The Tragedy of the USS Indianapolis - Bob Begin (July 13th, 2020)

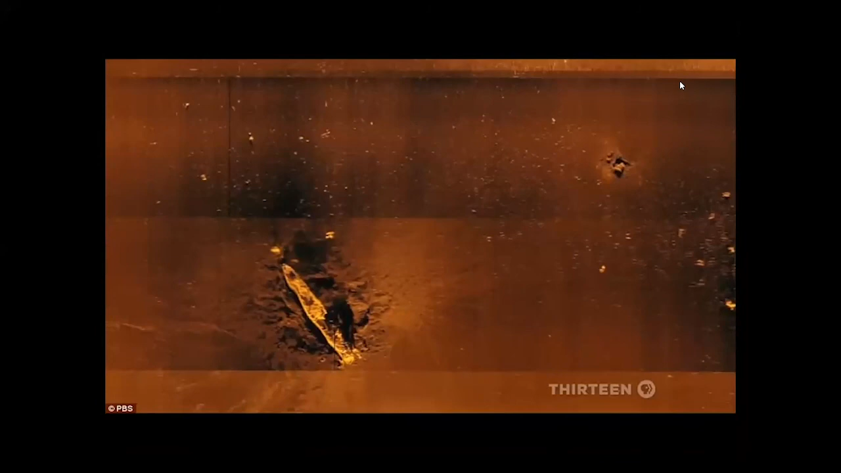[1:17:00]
Here she is at the bottom of the Marianas Trench.